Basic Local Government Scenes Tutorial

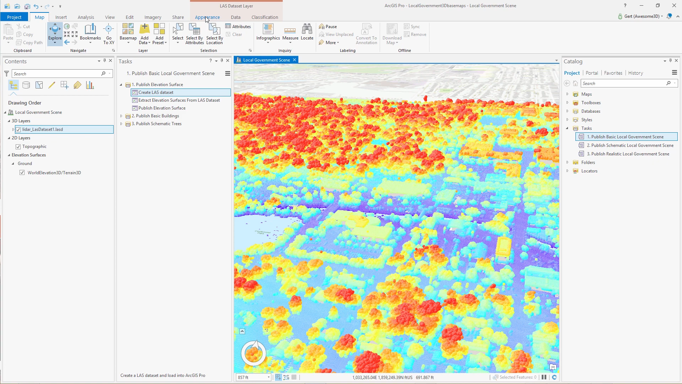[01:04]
Now as you can see the symbolization the points are a bit too big so
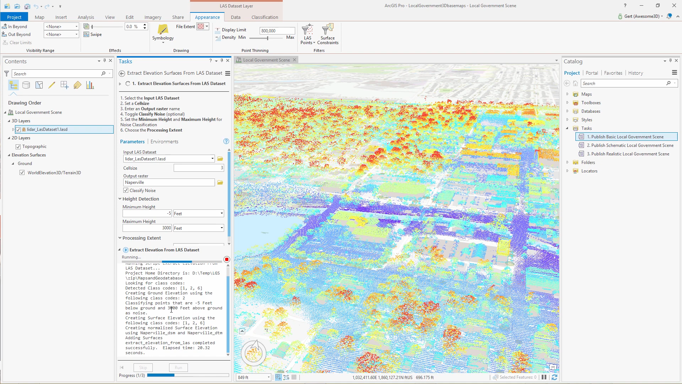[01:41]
Typically we use the average point density for a cell size of our rasters and then we can also decide whether we want to do noise classification. You can set the minimum distance from the ground and the maximum distance from the ground and anything outside that range will be classified as noise.
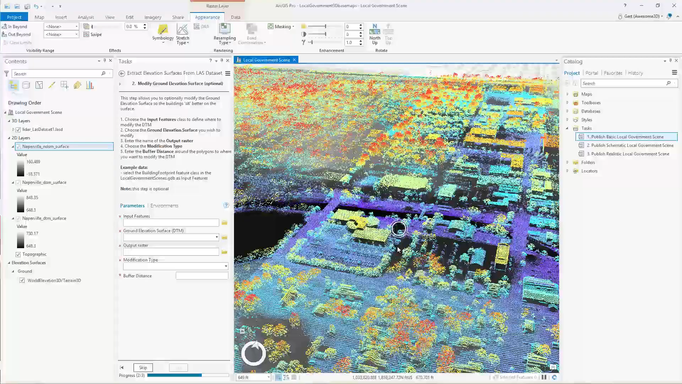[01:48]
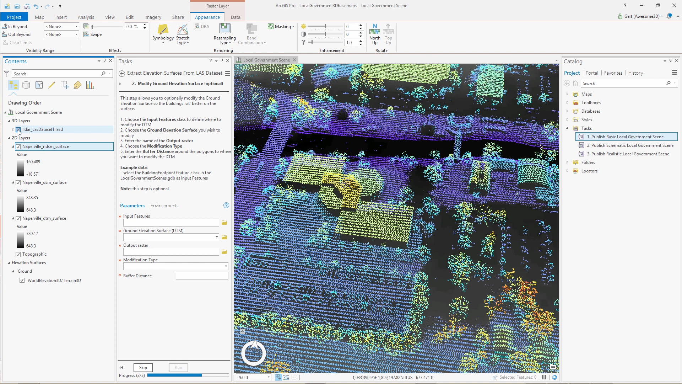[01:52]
So this gives us three elevation services a DTM,
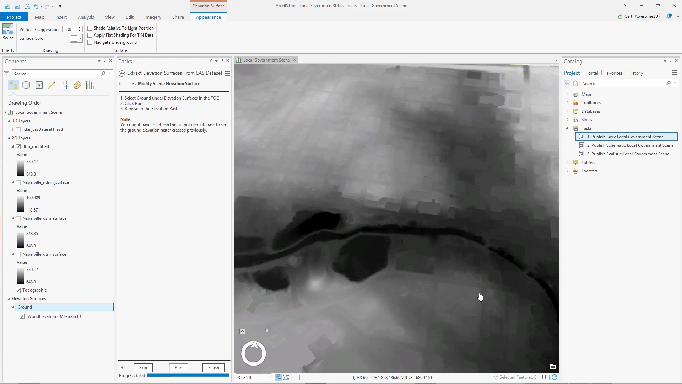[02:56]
So in this case, yes, we first need to refresh it and then run the tool again.
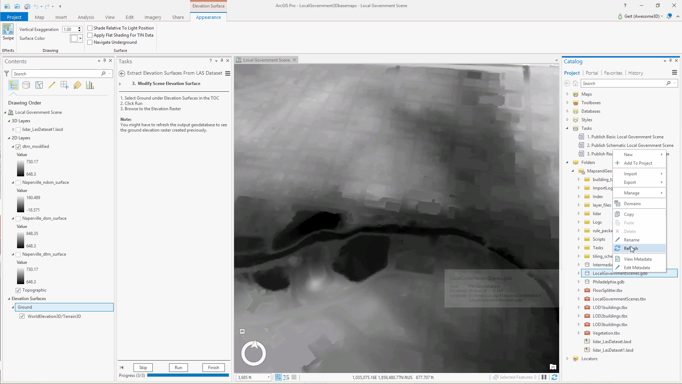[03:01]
Simply right click on the geodatabase. And there we have our modified DTM.
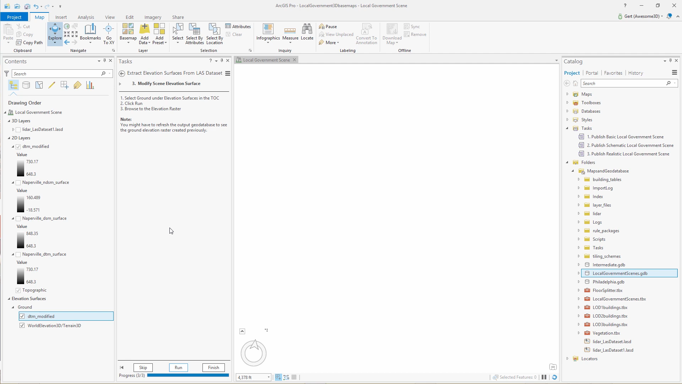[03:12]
It gets added to the scene and now we can have a look
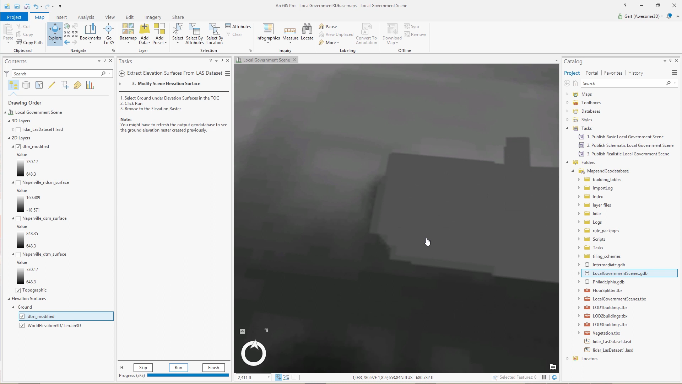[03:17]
in our scene to see if we have modified our DTM in the location of the footprints and we have.
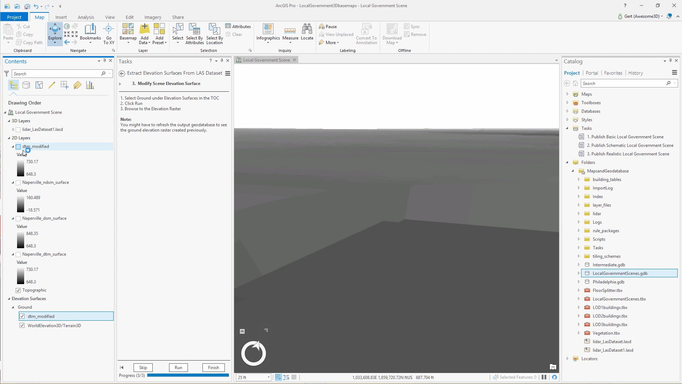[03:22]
So this will ensure that our buildings will sit properly on the terrain after creation.